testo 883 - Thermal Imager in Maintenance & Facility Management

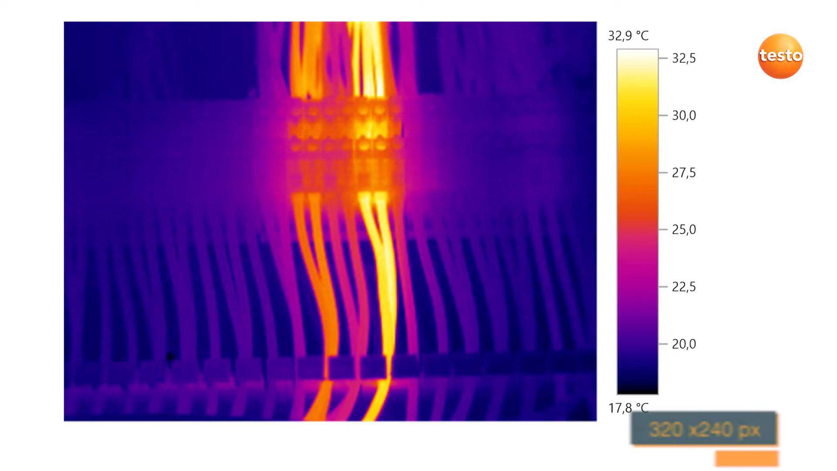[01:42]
On screen: scale top 32.9°C, scale bottom 17.8°C
With Testo Super Resolution technology, this even increases to 640x480 pixels.
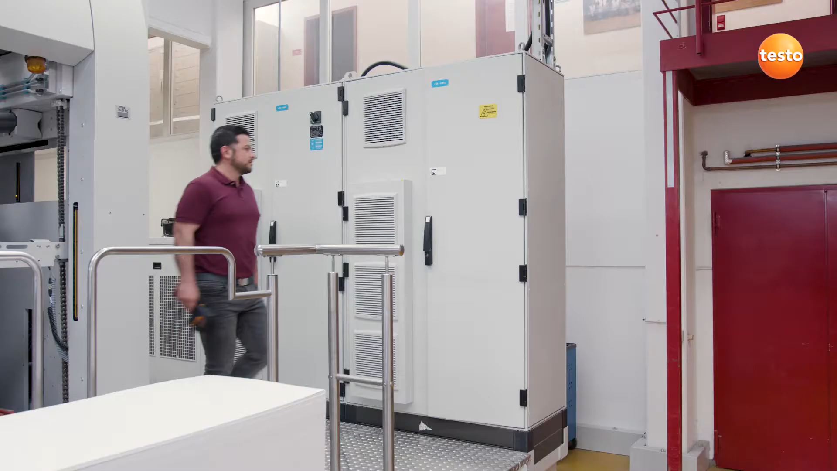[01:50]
Let's start with electrical maintenance. In this switching cabinet, we're looking for overheated components.
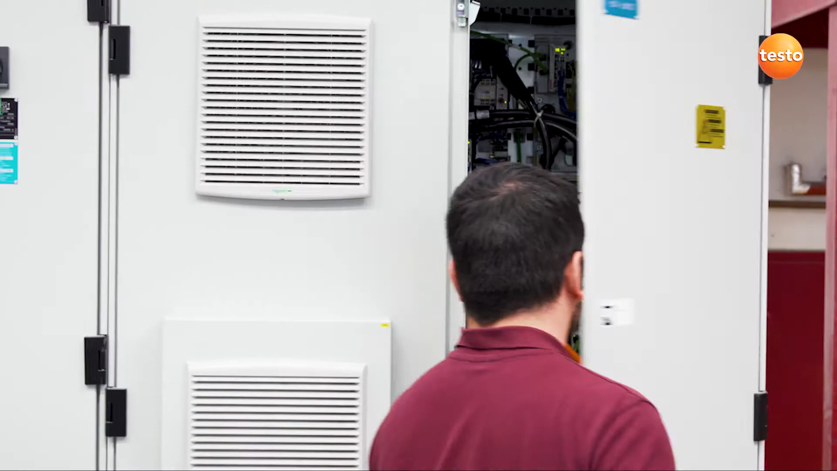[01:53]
To do this, we first have to focus the image. The manual focus allows you to examine all components precisely. Very useful!
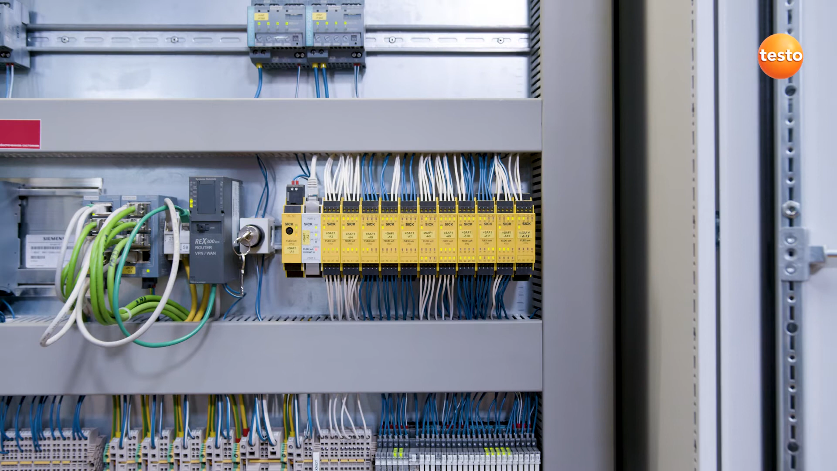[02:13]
In these cases, the Testo i5 Warner is very helpful.
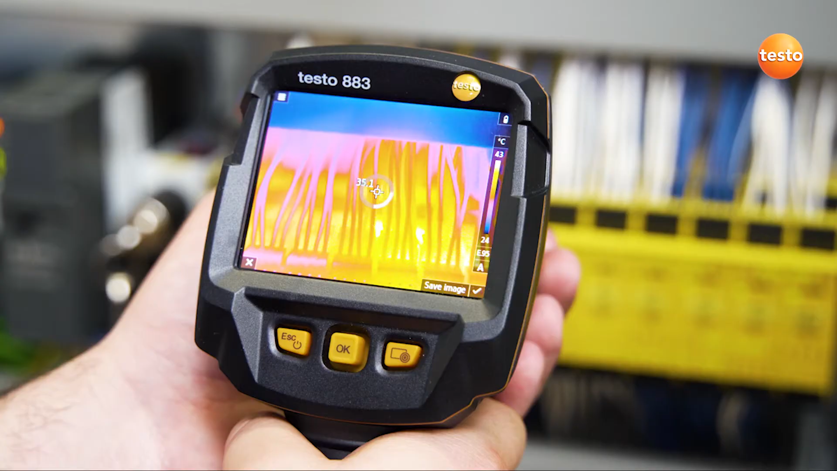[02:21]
For this purpose, a square cursor appears in the display.
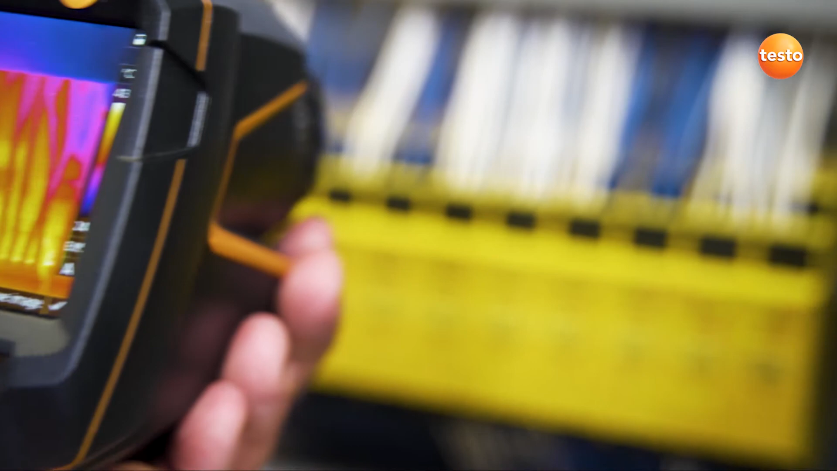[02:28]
In order to augment your thermal images with other useful information,
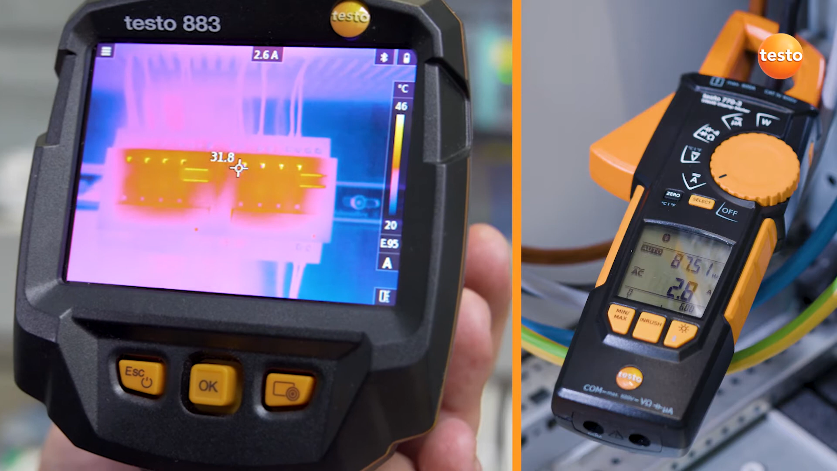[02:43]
On screen: scale top 46°C, scale bottom 20°C
voltage or power values the component being examined is carrying.
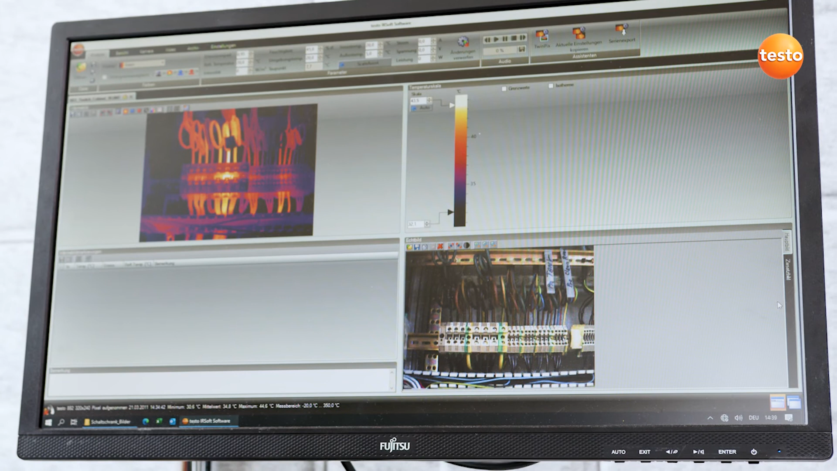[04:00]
adding hot and cold spots, for instance, or calculating the differential temperatures.
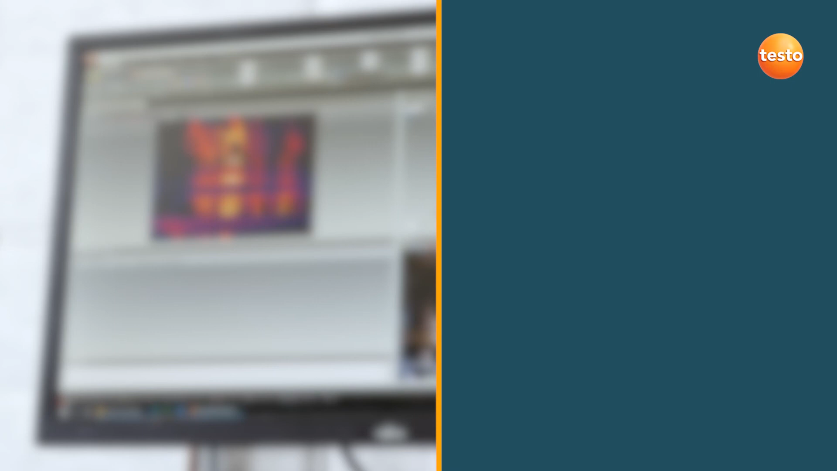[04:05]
You can add comments to any image, for example on maintenance measures and their urgency.
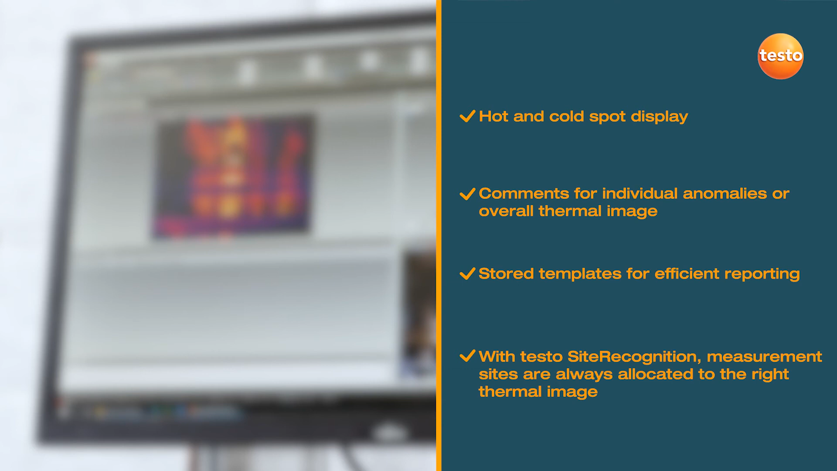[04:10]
These are then saved with the image and can be conveniently assembled into a report via the storage templates.